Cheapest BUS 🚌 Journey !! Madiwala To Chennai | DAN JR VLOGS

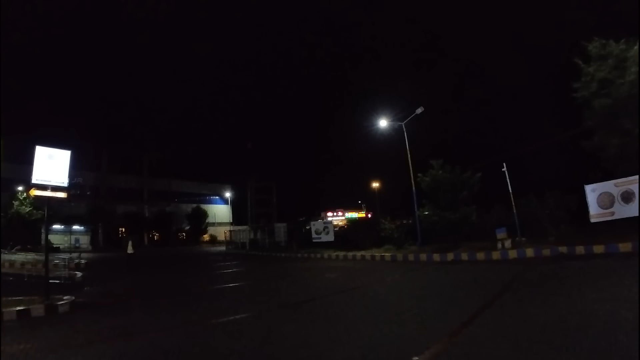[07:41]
அடையார் ஆனந்த பவன் இருக்கு, இங்கே தான் சாப்பிடணும். அங்கே போகலாமா? பஸ்ஸுக்கு போயிட்டோம் பரவாயில்ல. அப்போ வா.